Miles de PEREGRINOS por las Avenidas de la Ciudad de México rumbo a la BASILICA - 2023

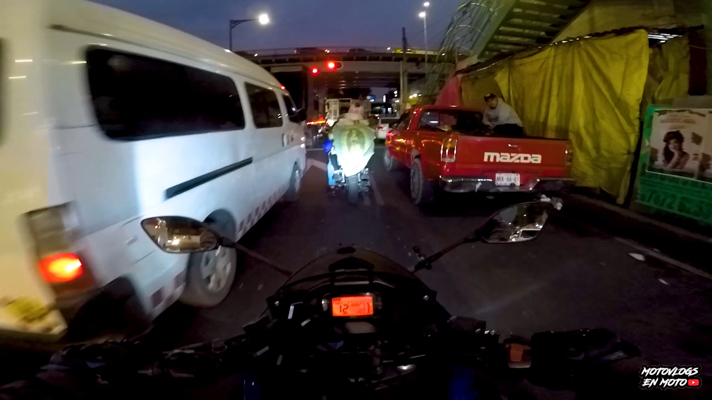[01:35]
de hecho miren acabamos de encontrar una rodadita que va hacia la Villita y pues llevan aquí a la Virgen,
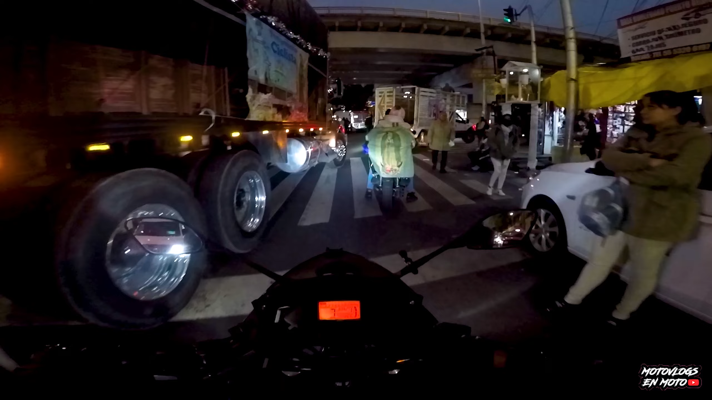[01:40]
van en moto ya agarramos lo que es circuito a la altura de Bolivario Puerto
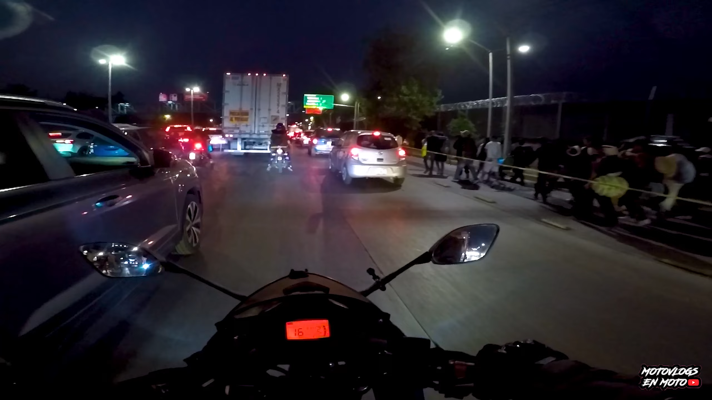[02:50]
estamos pasando justo al lado del aeropuerto hasta se escuchan los aviones, como están saliendo y nada más vean la cantidad de gente que viene de hecho hasta hay policías abanderando el lugar porque pues es
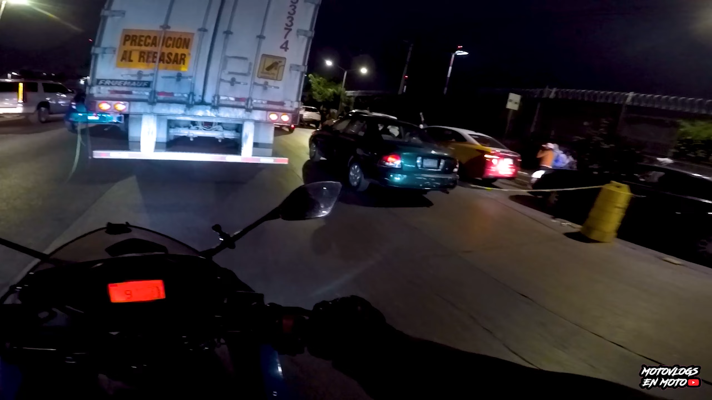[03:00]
demasiada gente entonces ya hasta creo que les dieron un carril para que ellos vayan por ahí ya taparon un carril el del metrobús creo que es entonces por ahí está yendo la peregrinación la gente por
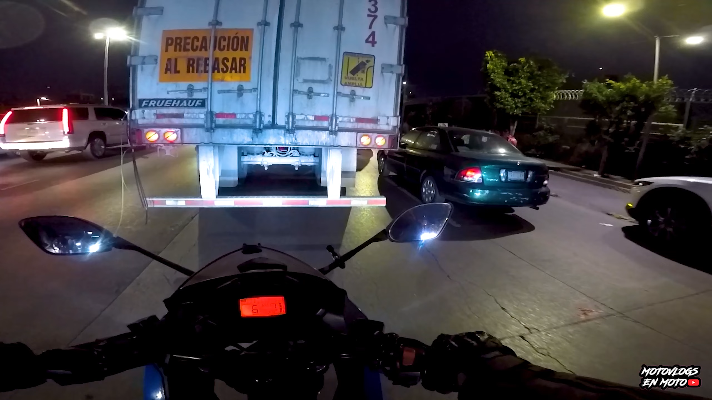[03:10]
ahí se está yendo para llegar más seguro seguimos sobre el circuito hay un caos total aquí también hay demasiada basura amigos que ese es un tema que cada año se toca pues la cantidad de basura que dejan las peregrinaciones no estamos hablando que sea del todo mal una peregrinación pero creo que hay que ser más ordenados ahí hay gente regalando cosas como siempre y yo no sé dónde va a caber tanta gente en la villita porque avanzamos y avanzamos y nada que se acaba
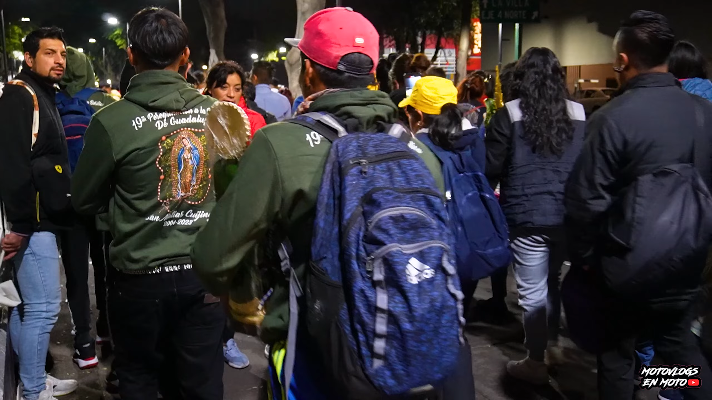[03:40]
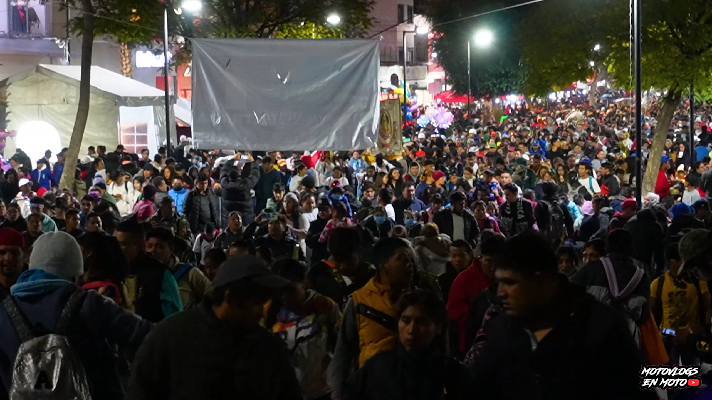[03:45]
wow mares y mares de gente ¿dónde estamos? creo que aquí ya es Aragón no sé dónde estamos pero ya me pegué con estas motos y pues seguimos avanzando y ahí yo vengo
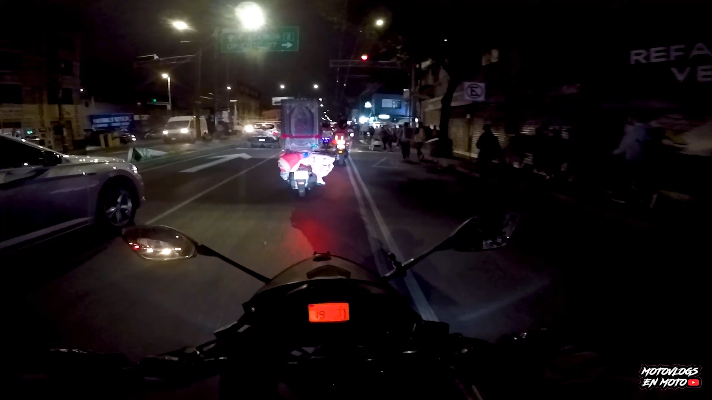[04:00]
siguiéndolos a ver hasta dónde llegamos hasta dónde se puede llegar en moto porque también hay partes donde yo creo que ya cierran la avenida y todo este tipo de cosas ahí hasta se empiezan a escuchar los sonidos
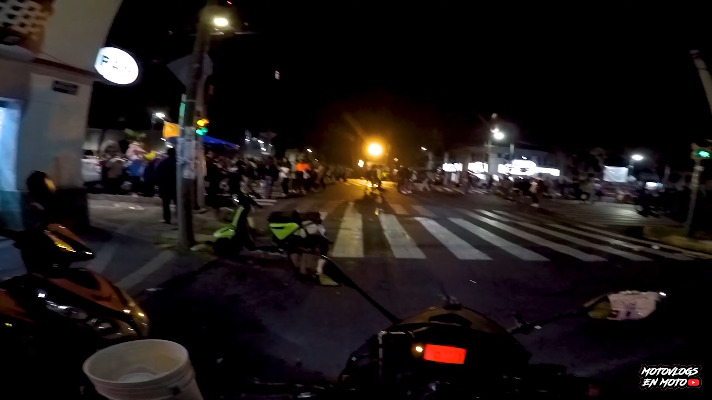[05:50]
y bueno hasta aquí fue el lugar más cercano al que pudimos llegar a la basílica estamos enfrente de la calzada guadalupe a mano izquierda está la basílica está como unos que serán 5 o 10 minutos caminando es que contando a gente ya no le puede calcular bien pero esto es lo más cercano me gusta y otra avenida pero ya se complica muchísimo entrar y pues vean son las 9 de la noche y la gente sigue llegando y sigue llegando y van a seguir llegando un montón porque pues las mañanitas son a medianoche y esto fue los peregrinos en 2023 2023